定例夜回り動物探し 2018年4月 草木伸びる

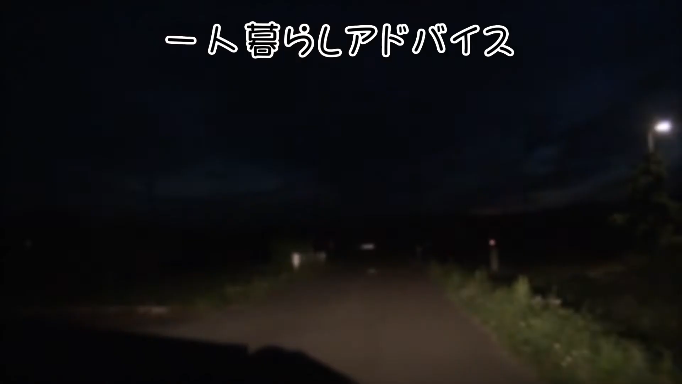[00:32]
捨てられるのに捨てないってやるんだよねまだ溜まってねーやと思ってそれ続けていくともうすぐよ6月とか小売湧くからねすぐまあ多分すぐ車を持つことになると思うけどね本当にねシカト川の衝突気をつけて他山井の方に行くとすぐいるからねこの辺からスタートいたします
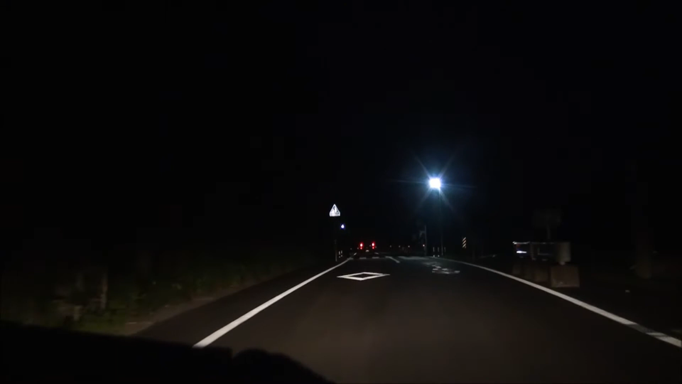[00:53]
あ、見たスイッスイッスイッスイッスイッスイッス、そんなんだドール上にいるのはいこちら見てみななんかちっちゃえなー狐一なんかうそ、きはじめて見たもうちょっと近くで見るべきだった初めてであればあれかーぐらい
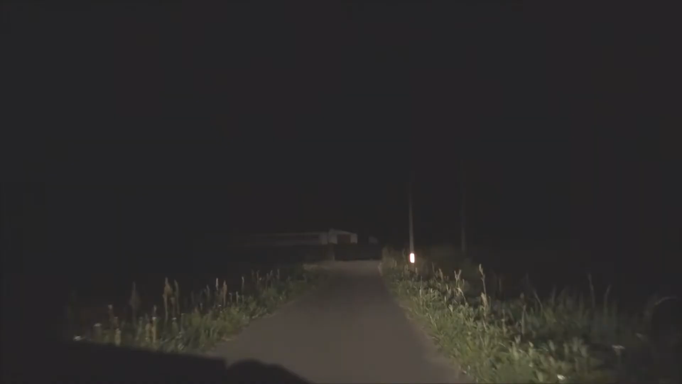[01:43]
なんか黒っぽいのがあった正面にいるななんか寝てんなうわ全然寝てんなお筋駆かえ?
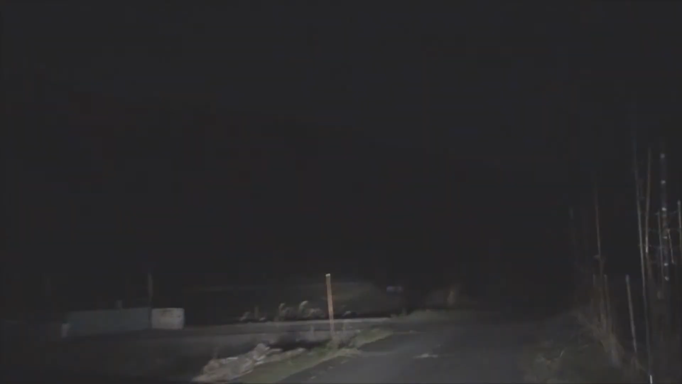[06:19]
正面にいるなあれなんだなんか動きが穴ぐまっぽいな
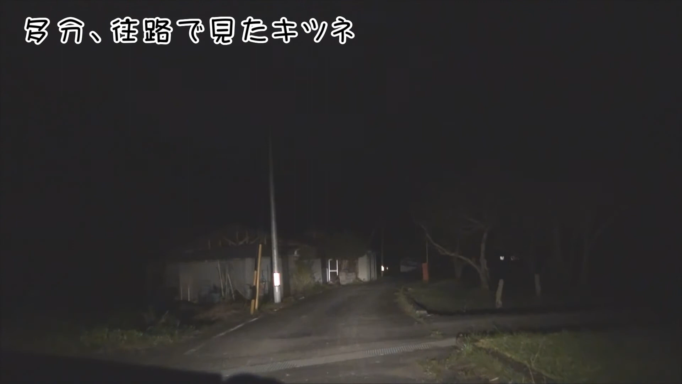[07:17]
9頭の鹿でございます